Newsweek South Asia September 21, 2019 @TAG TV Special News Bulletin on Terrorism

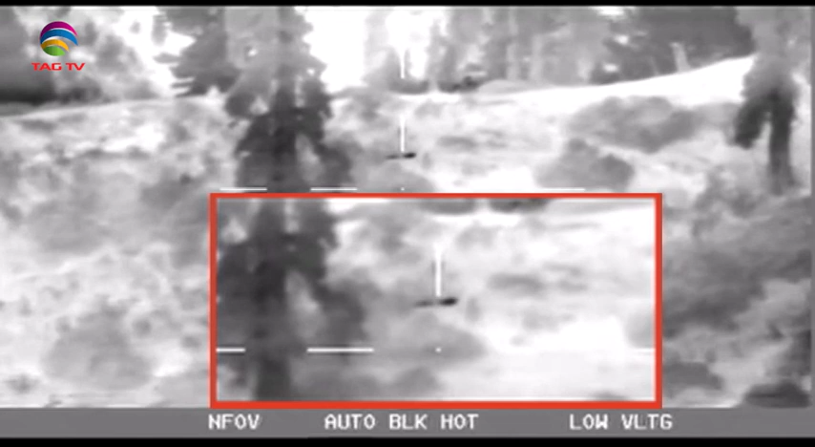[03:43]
Indian army released the latest video of Pakistan-backed infiltration attempt this week. The video shows a failed infiltration attempt by a squad of Pakistan's border action team along the LOC. In the about 2-minute video, at least 4 bodies could be seen, which the army sources said were of Pakistani intruders.
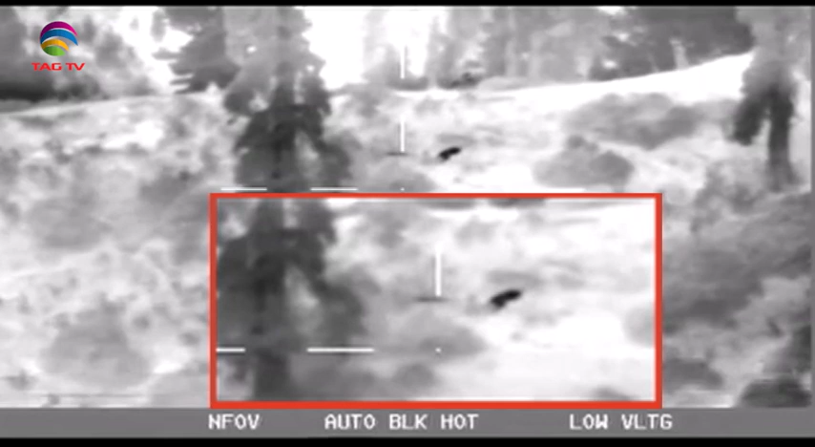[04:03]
According to Indian army sources, Pakistan attempted infiltration in the same area on intervening night of September 11 to 12 and September 12 to 13th.